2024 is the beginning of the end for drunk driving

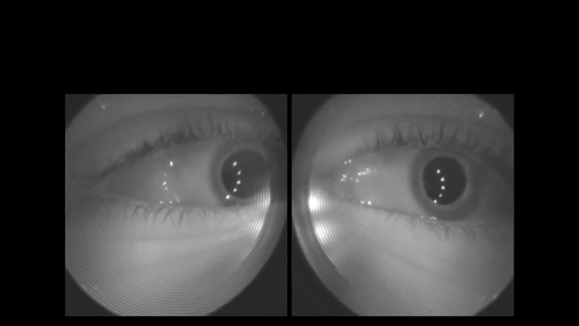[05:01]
the system then prompts the driver to look directly at the driver monitoring camera, which then scans for nystagmus,